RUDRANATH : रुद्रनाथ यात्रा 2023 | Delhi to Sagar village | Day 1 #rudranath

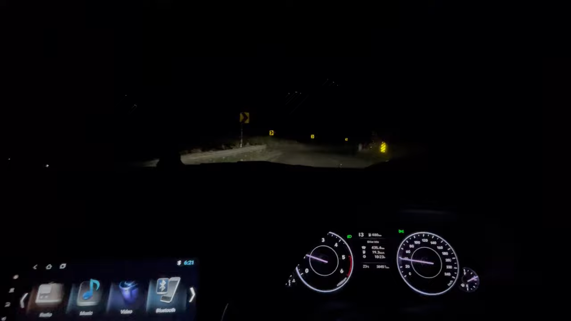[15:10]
7:30 बजे तक हम पहुंच जाएंगे आज अपनी डेस्टिनेशन पे।
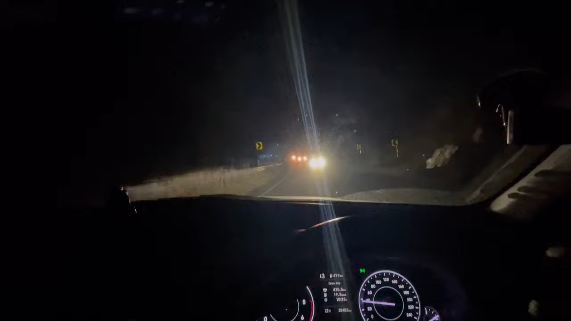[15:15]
हमें काफ़ी टाइम लग गया, वही कि आज ट्रैफिक था हरिद्वार और ऋषिकेश में, तो इसलिए टाइम लग गया। अब हम आपसे मिलते हैं पहुंच के और बाहर का नज़ारा आपको दिखाएंगे। आदर्श बाबू थोड़ा जूम मारिए जरा, पहाड़ कैसे चमक रहा है।